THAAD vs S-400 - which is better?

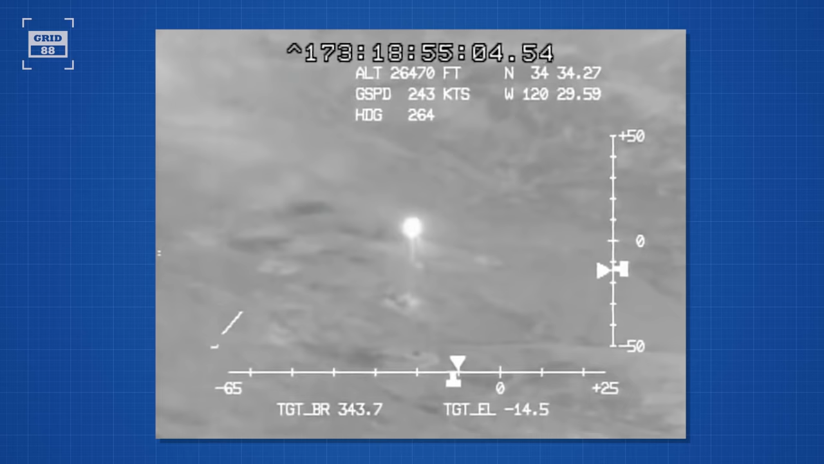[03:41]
The radar system classifies the object as
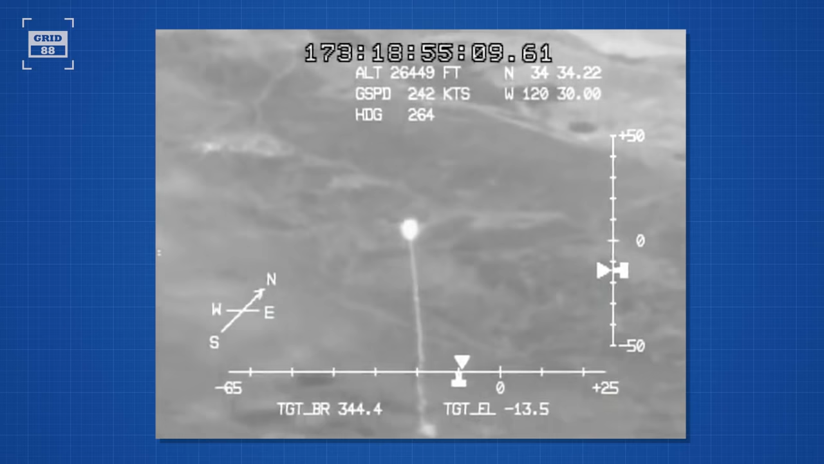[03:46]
actual warhead or decoy by using complex computer algorithms.
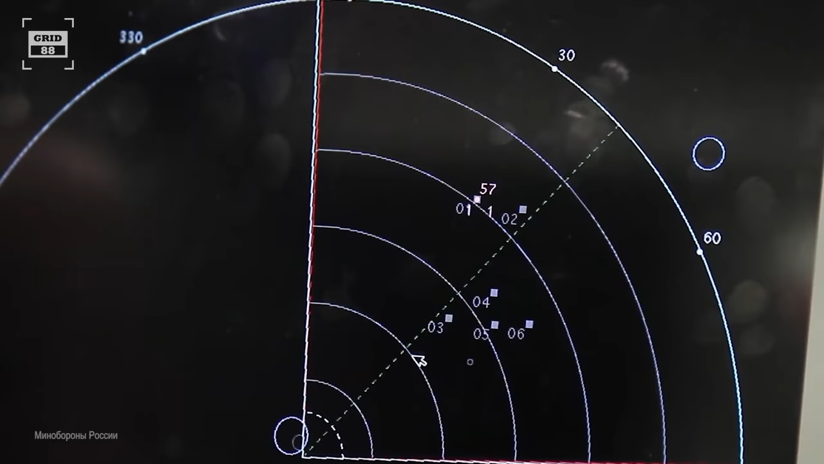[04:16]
array radar featuring 3D surveillance and target tracking,